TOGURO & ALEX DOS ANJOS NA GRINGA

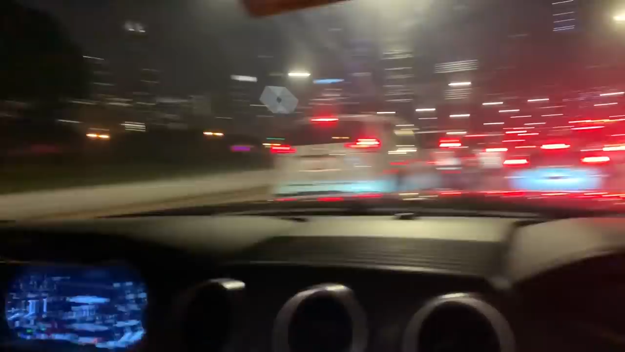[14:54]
parece festa rave, feirinha. 4 de julho aqui é um feriado importante pra eles, né? É, dia da independência americana. Os caras valorizam isso como se fosse aniversário.
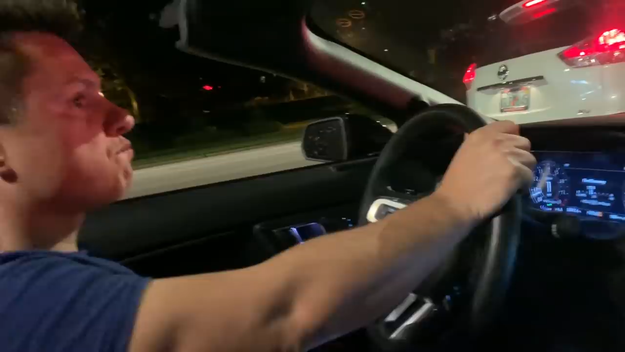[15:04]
Valoriza isso como se fosse a vida deles, né? Patriotismo aqui é alto. É, como o patriotismo é muito alto, então eles valorizam muito. Será que tem queima de fogos aqui? Será que dá pra ver no Google aí? Acho que vai ser aqui, hein?
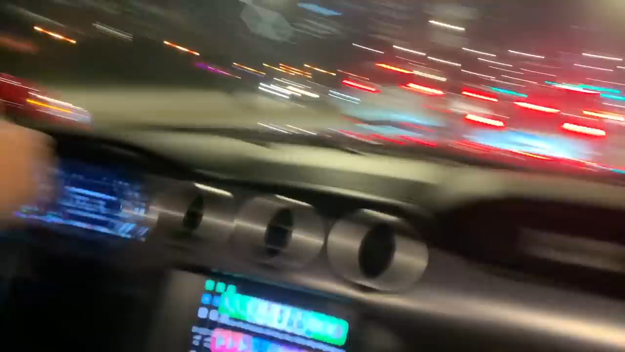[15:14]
Lá na frente, ó, roxo. Não. Dá pra vir aqui, hein? Será que é na virada hoje? Tem isso?
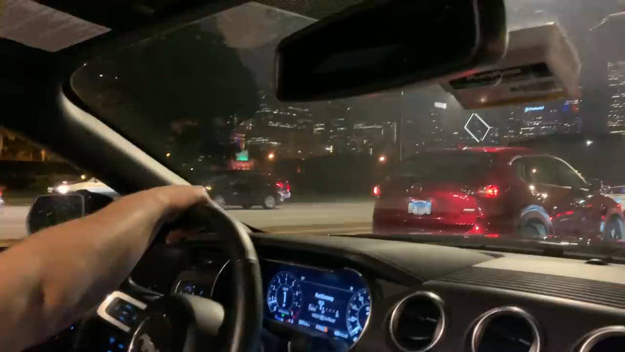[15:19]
Sei, não manjo. Também não manjo, não. Vou ver no YouTube aí. Google lá embaixo. É isso, galera. Lá é isso. De dia também, ó. Legal que essa visão à noite de dia, ó.
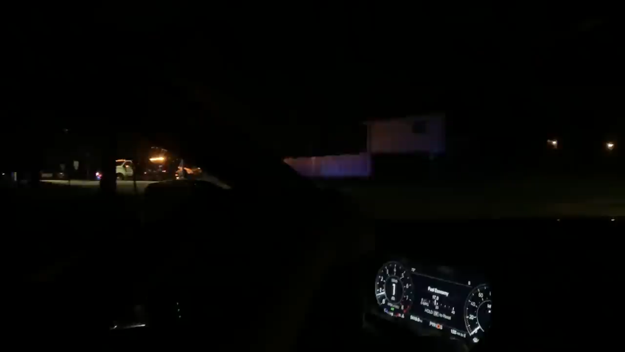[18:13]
Bateram a defesa, ó. Mano, não tem um muro, velho. Não sei se dá pra ver aí, mas as casas não tem muro aqui, velho.